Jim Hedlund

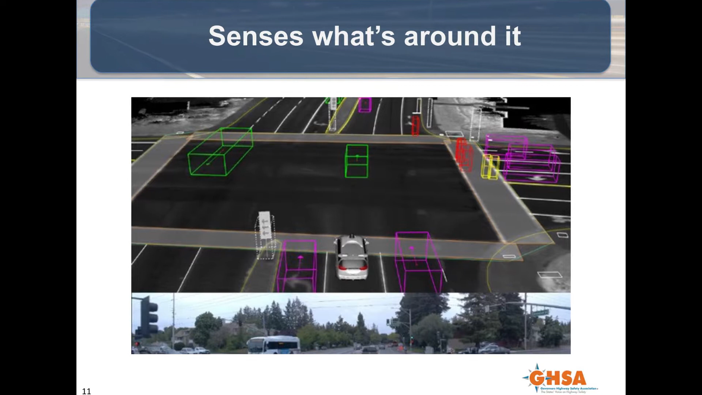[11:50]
what's movable that could impose on that road on which it wishes to drive. What you see at the bottom there is a video picture looking out the front.
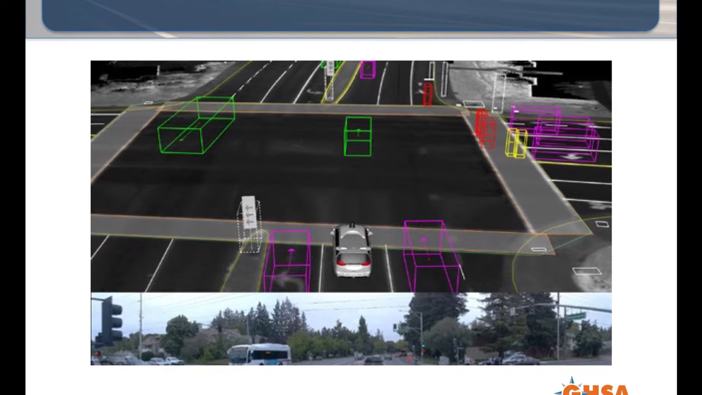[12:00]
What you see on the top, the diagram, is how it keeps track of these things. That big green thing up in the upper left, that's a bus. The small green thing next to it, that's another car.